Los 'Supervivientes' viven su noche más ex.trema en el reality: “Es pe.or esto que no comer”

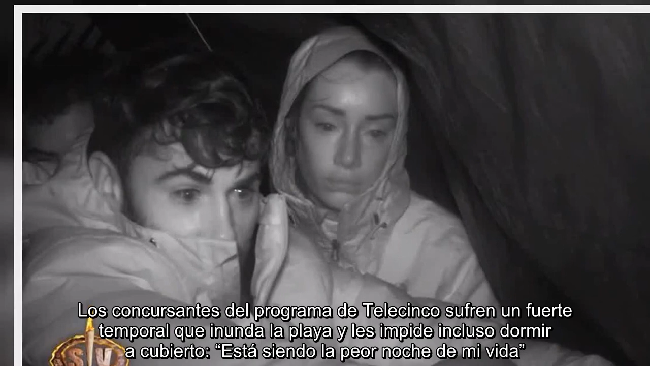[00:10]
sufren un fuerte temporal que inunda la playa y les impide incluso dormir a cubierto, está siendo la peor noche de mi vida.
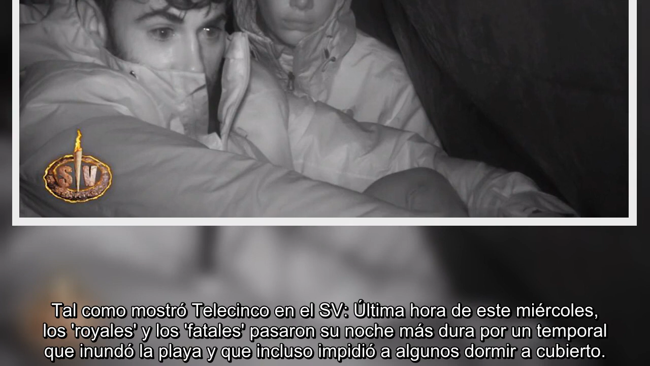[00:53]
y que incluso impidió a algunos dormir a cubierto.
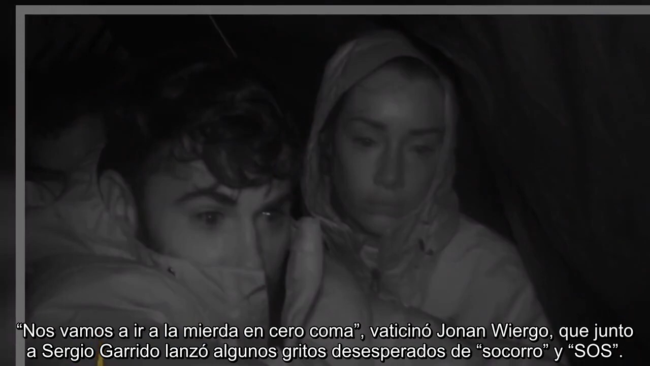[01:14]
que junto a Sergio Garrido lanzó algunos gritos desesperados de socorro y S.O.S. Está siendo la peor noche de mi vida.